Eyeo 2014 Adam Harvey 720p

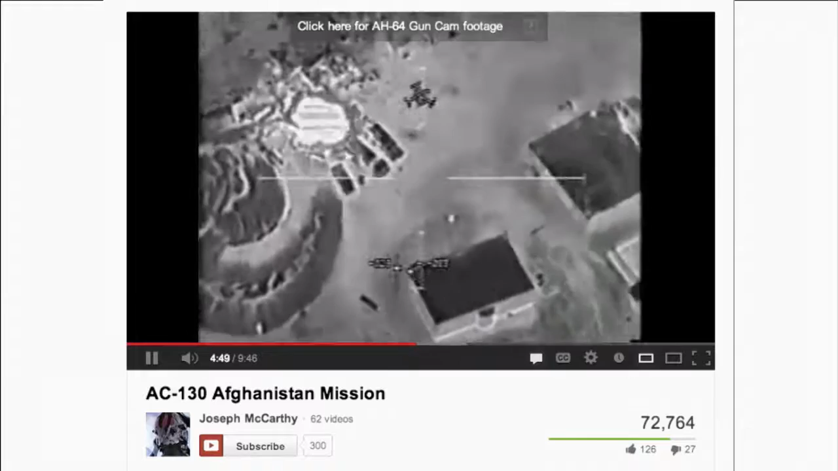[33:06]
Thermal vision is really effective because you can't hide from it. You can go inside of a forest. You can hide behind a bush.
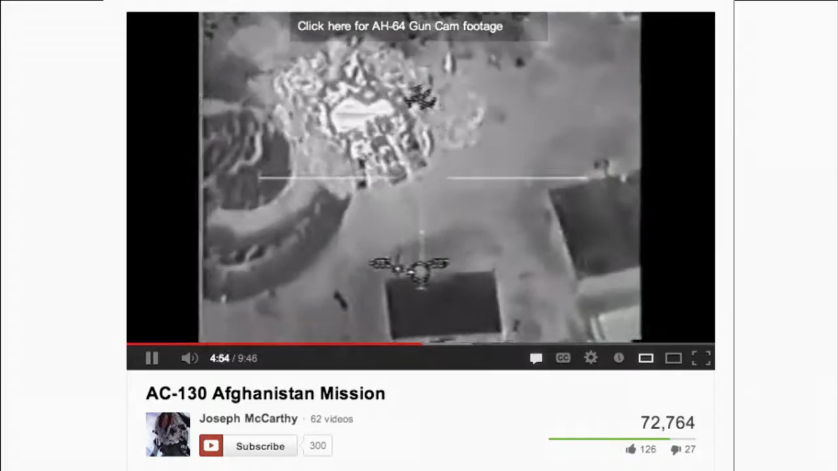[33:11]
You can hide behind even fabric, and your heat will still be emitted.
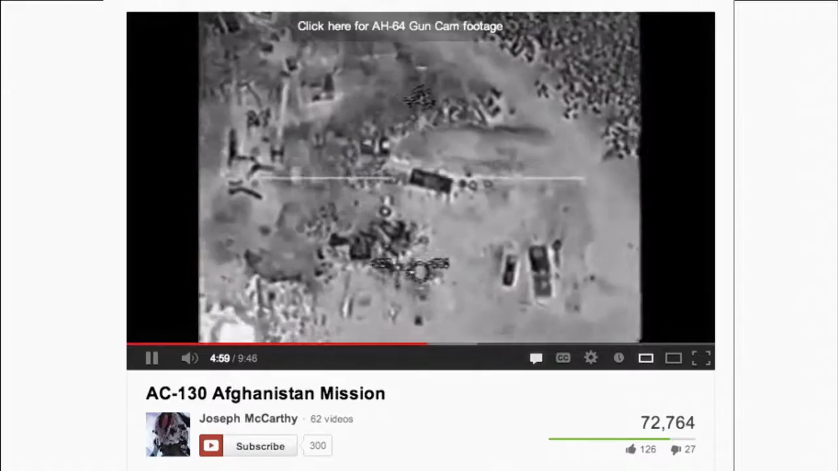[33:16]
Because your body is a light bulb in the viewfinder of a thermal camera.
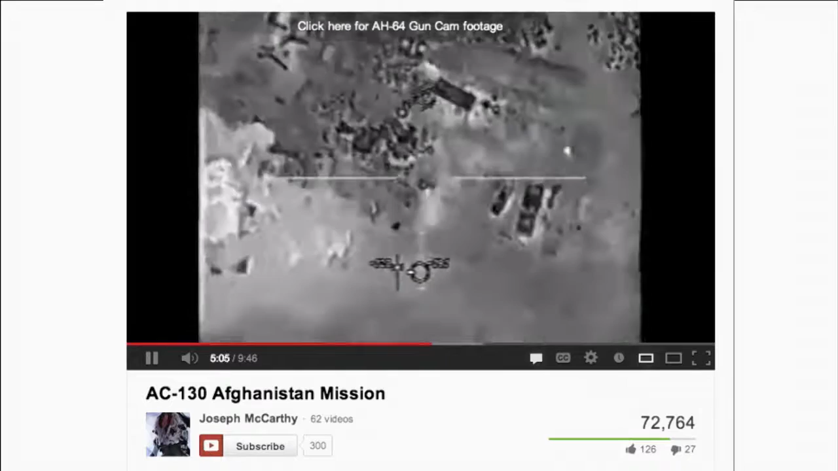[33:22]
It's going to skip ahead. Anyway, it's a very useful technology to military.
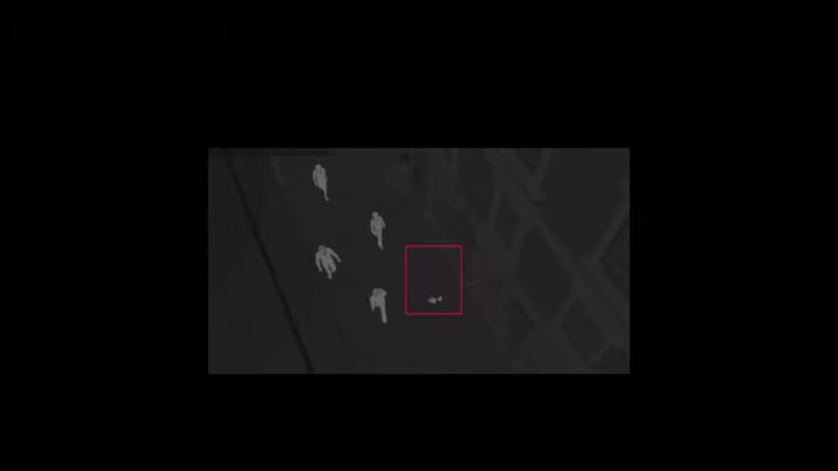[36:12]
So that's the 3D rendering. And now I'm going to show you what that actually looks like. Look closely at this image. And there are four people in it. One of them is wearing anti-drone burqa. And I'll give you a hint that she's in the middle of the frame. Now I'll play it.
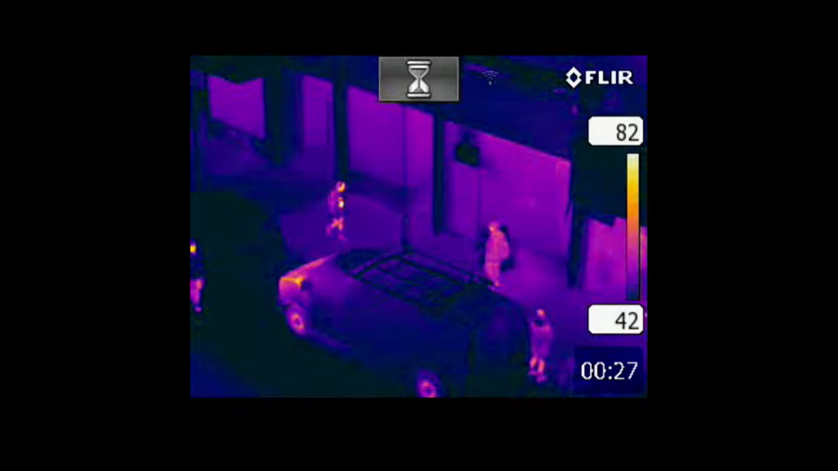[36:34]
It'll be very clear. You can see her moving.
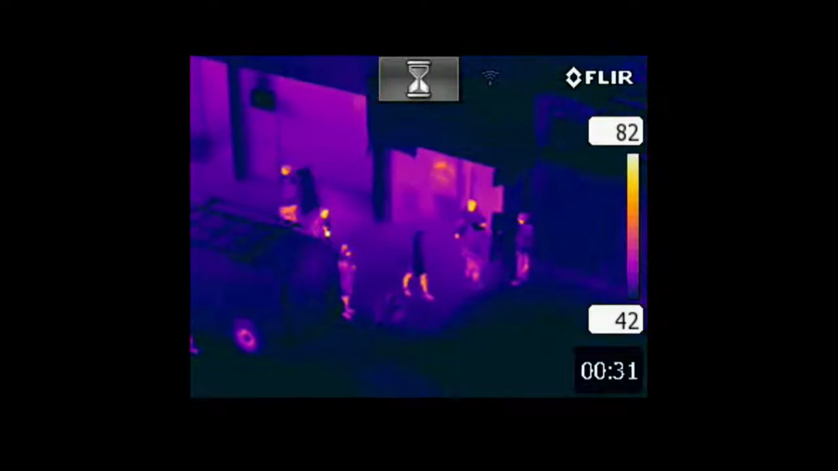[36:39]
The legs are a dead giveaway. It's a little bit intentional.